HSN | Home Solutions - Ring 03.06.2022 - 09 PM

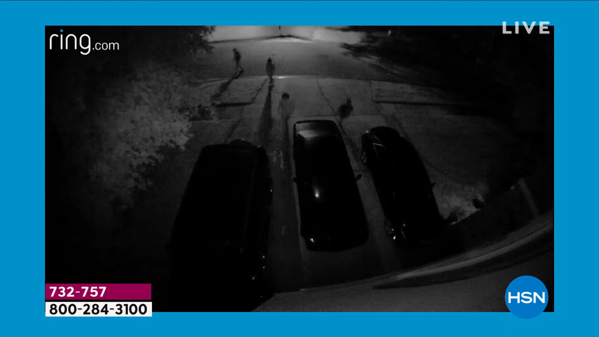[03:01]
I can't imagine that. And because of Ring now, I'm getting the presence of always being home, the appearance and presence of always being home, because I can literally talk through this.
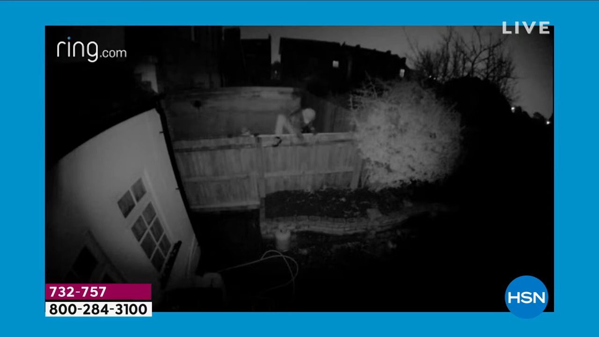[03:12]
And I'm with you. This is one of my all-time favorite products. This is the Spotlight Cam.